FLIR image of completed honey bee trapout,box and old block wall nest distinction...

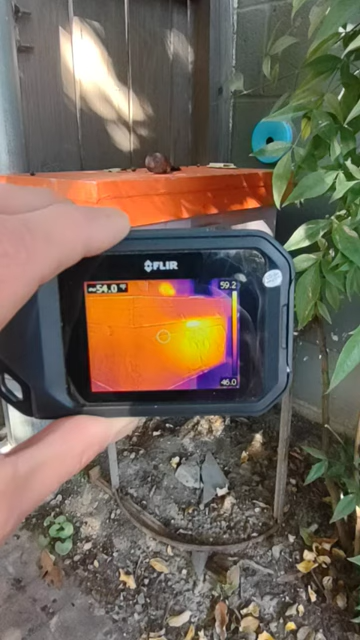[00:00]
Okay this is something I like to do after a trap out is completed is
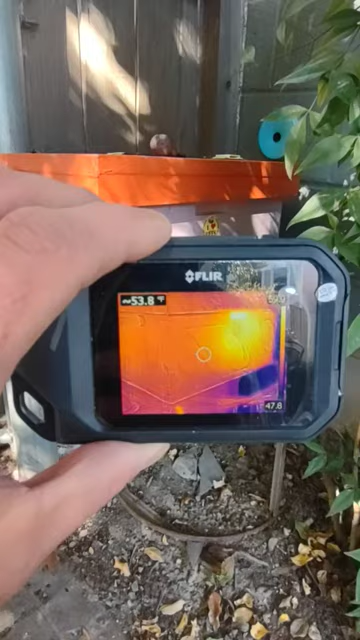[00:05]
look at the heat signature coming out of our box.
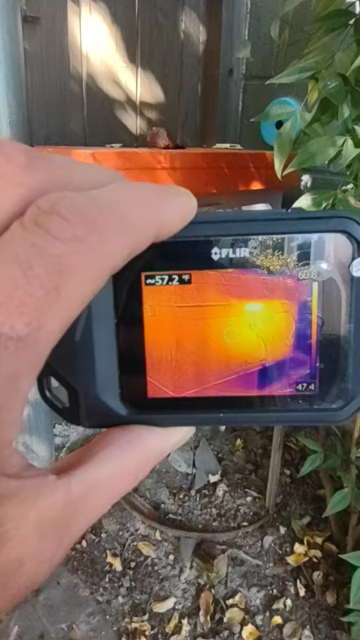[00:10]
That's brooding and just the general nest temp showing on the camera here.
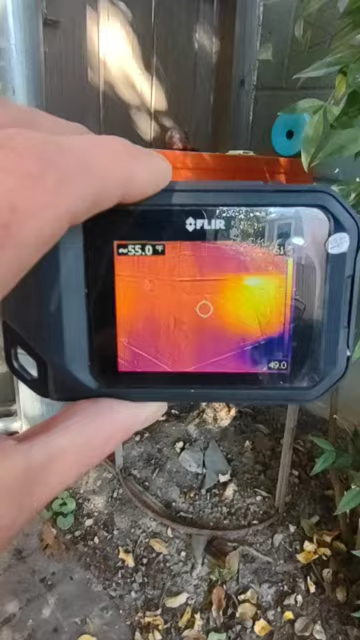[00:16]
On screen: spot 55.0°F
And then we look at our old nest that was in the wall here.
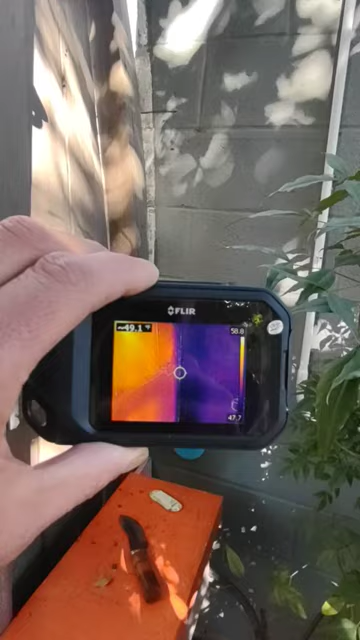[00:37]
The yellows and oranges are warmer.
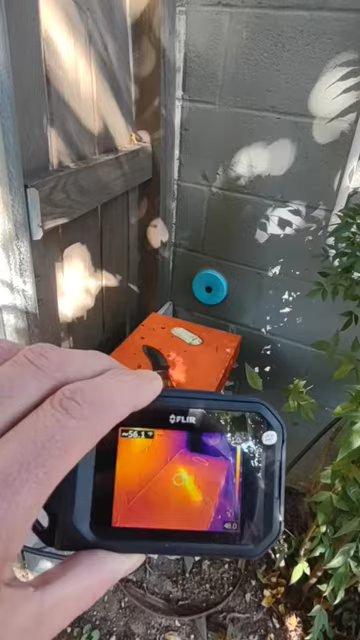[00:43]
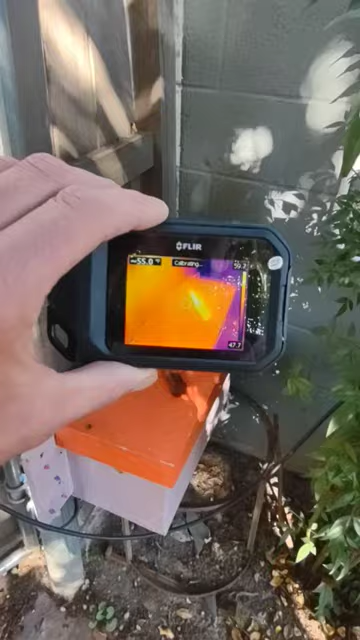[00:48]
Just peace of mind so we can wrap this up and call it done.
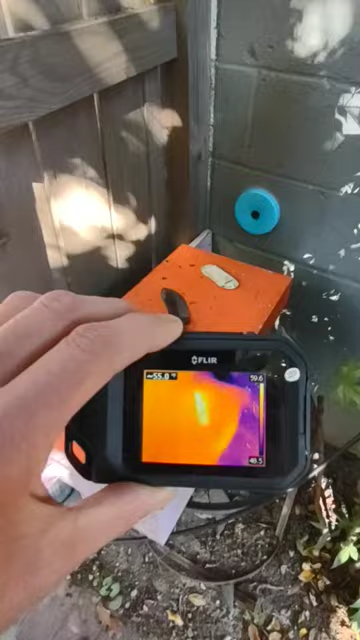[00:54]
That's my knife there. See the heat it just it's retaining from my hand being on it and it being on my side.
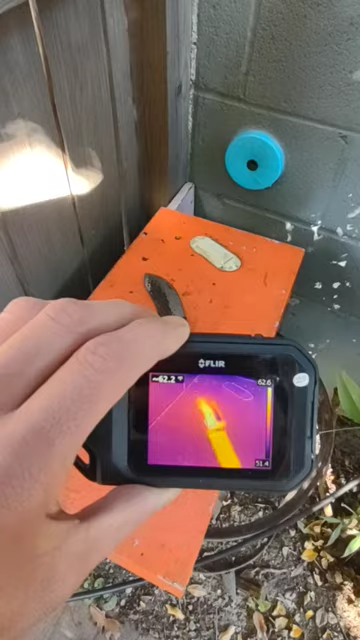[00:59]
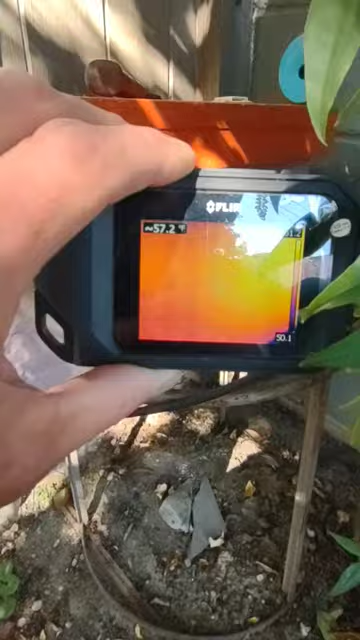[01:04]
And then our box which is full of bees and nice and warm.